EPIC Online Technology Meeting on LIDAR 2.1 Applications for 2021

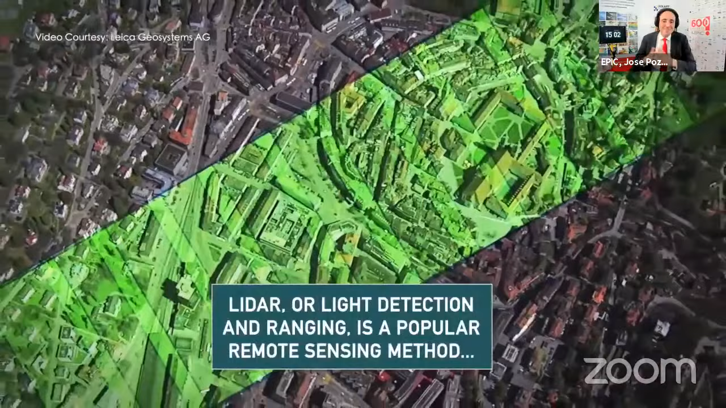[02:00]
LIDAR can be used to create 3D elevation maps to evaluate the fertility, including the need for water or hours of sun exposure on a particular terrain.
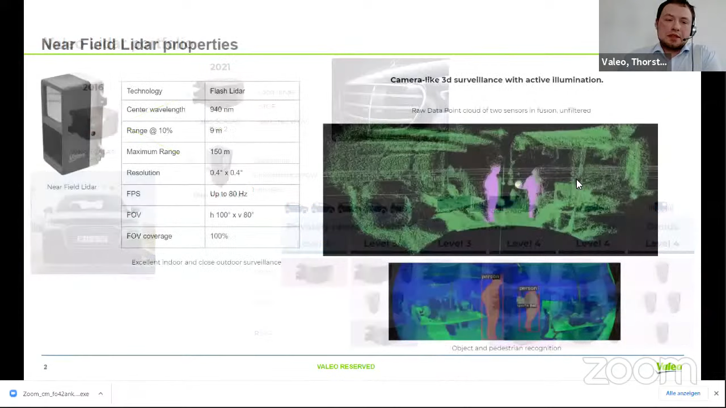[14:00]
And the benefits here are probably shown by raw data video, which is an early stage video of last year, January. Actually, I don't want to disclose all the benefits that we had so far in progressing with it. But as you can see here very clearly, we are able to see with our LIDAR a ball in the hand of a person.
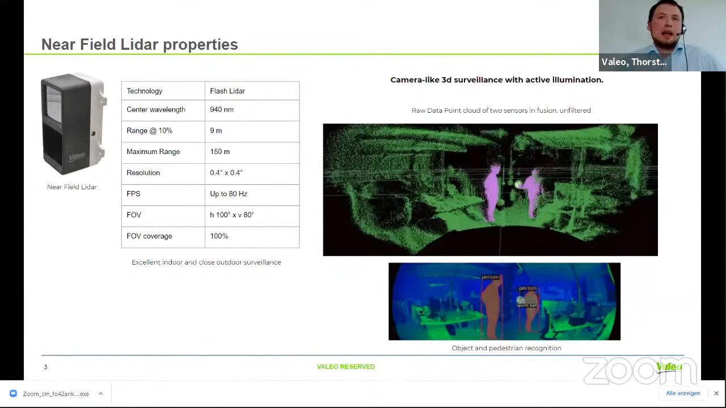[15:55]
And those scan patterns, by spot scanning or something, you would have a vertical field of coverage of maybe 30, maybe 40%. And basically, with this sensor, you won't miss a thing on the street. This is how the NFL looks.
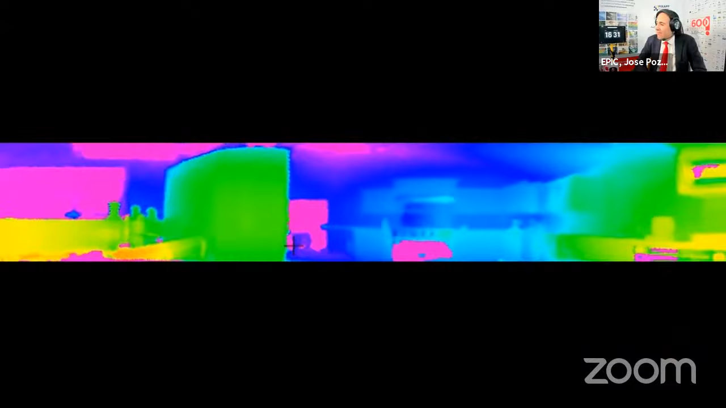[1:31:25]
So we put a 360 degree lens over the top of an image sensor, and in this case, a time of flight image sensor.